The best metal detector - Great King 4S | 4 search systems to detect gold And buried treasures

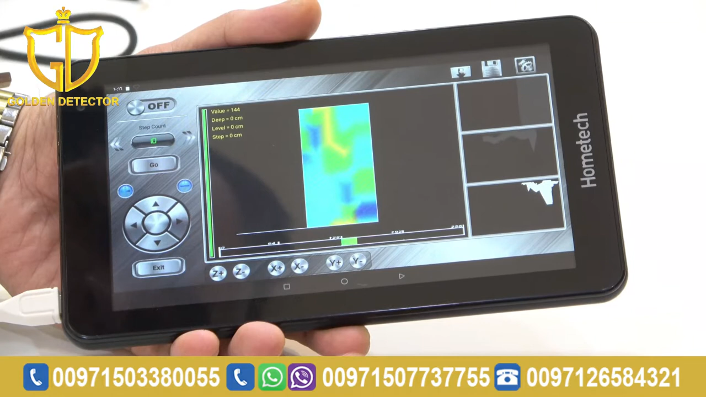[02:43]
The orange is mixed metal. And also, the color red is the gold. Okay. So, it means it's non-ferrous. Okay. As you can see, there's a color red. So, it means it can be gold. Okay. Or non-ferrous sa metal. Now, you want to see the length and the width.
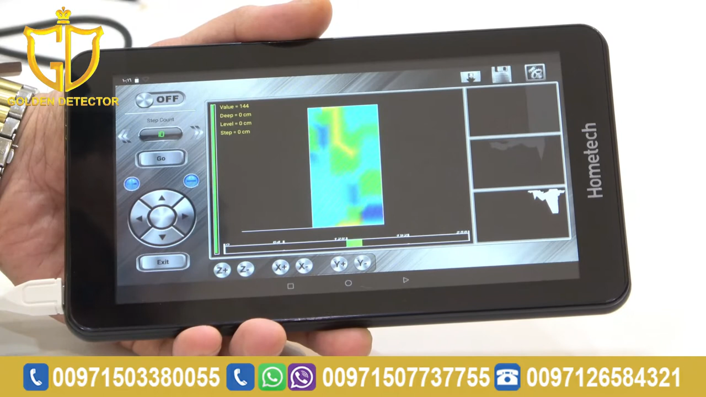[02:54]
First, you have to press this for the width. Okay. From 0 to 150 cm. And now, you want to see the length. So, you have to press Y plus.
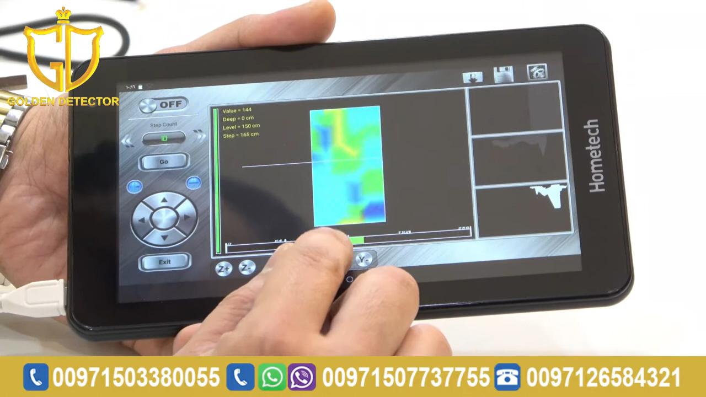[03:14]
From 0 to 300 cm. So, now, we already know the measurement of your length. Okay. It's 300 cm.
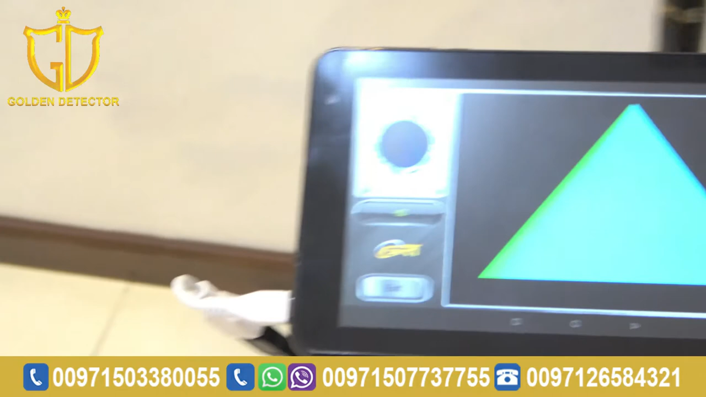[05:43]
You can hold it. Okay. As you can see, this one is the green. It's the ground.
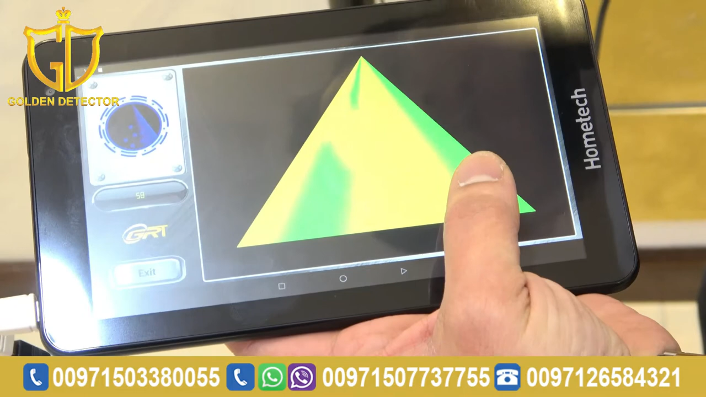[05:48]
Yellow one is just the signal for metal.
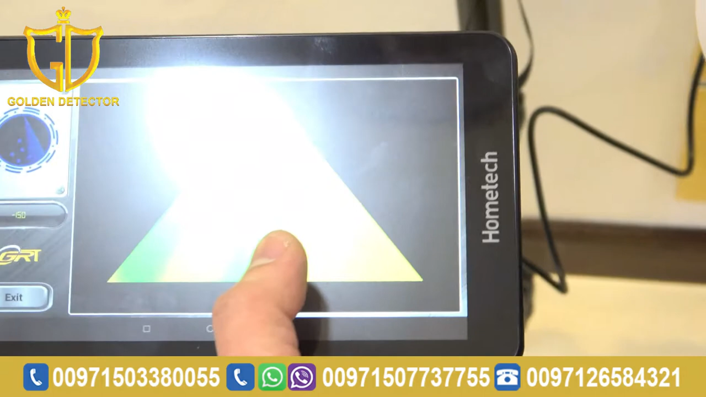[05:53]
Okay. Sometimes, there's a color orange.
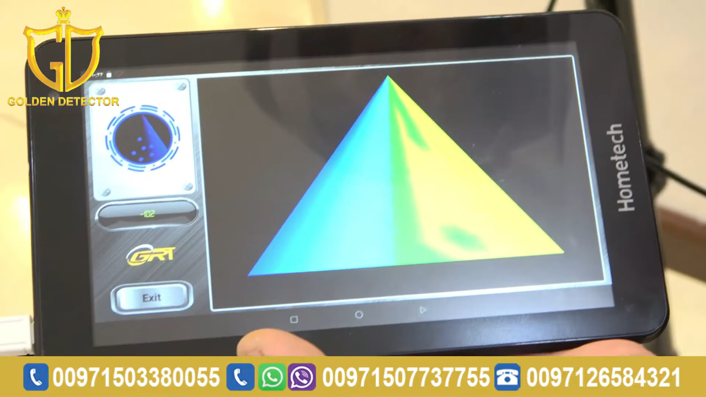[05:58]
So, it means it's mixed metal. And also, red color is the gold.
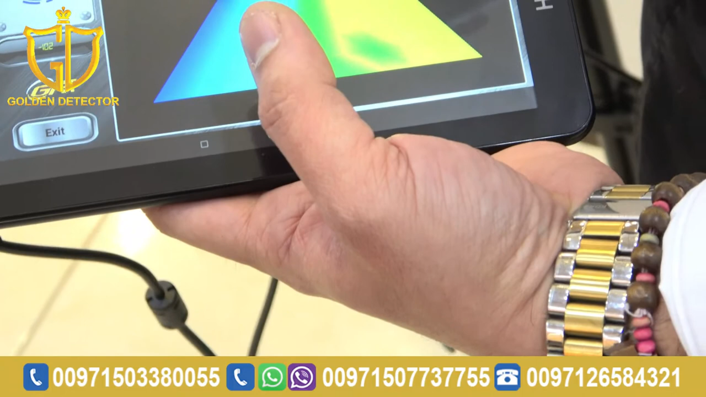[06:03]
That's how we work for the live scan system. Now, guys, I'm done showing to you the parts and accessories and how to work with the great 4S device.